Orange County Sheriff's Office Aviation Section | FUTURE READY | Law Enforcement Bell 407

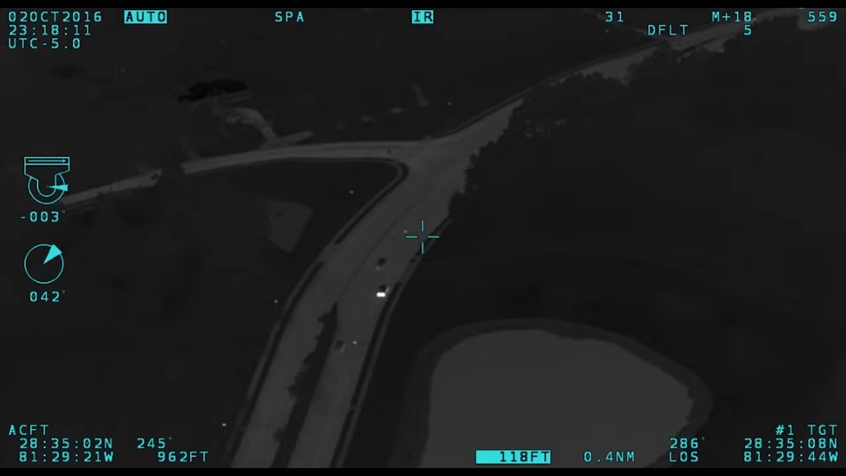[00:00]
Chase 1 has the eye. We're staying with the driver. 10-4, clear channel for Charlie 15 Alpha units, 10-12, 21-30.
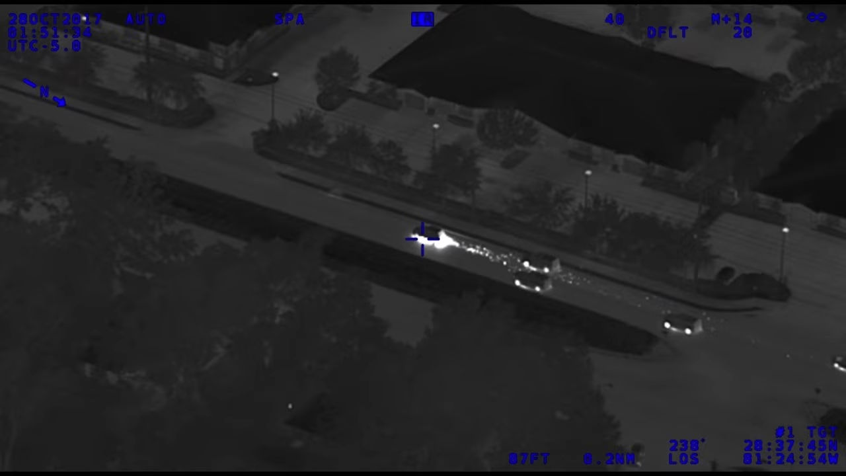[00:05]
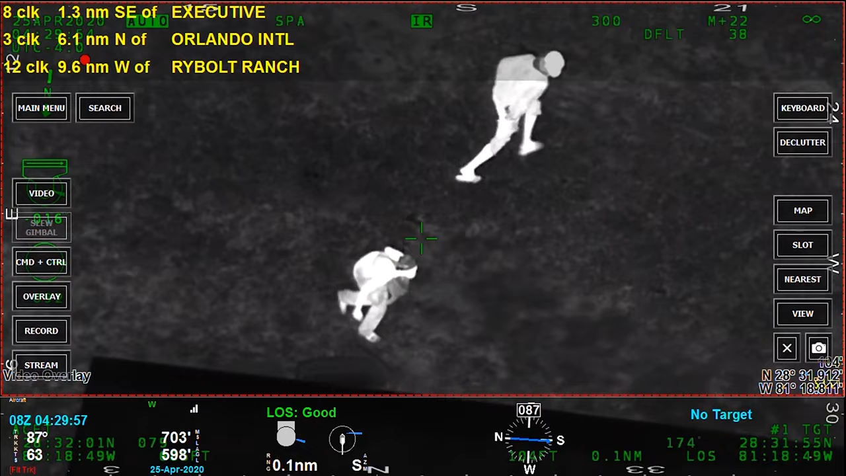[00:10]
I have an 18-03 fossil in the United States, securing front seat passenger.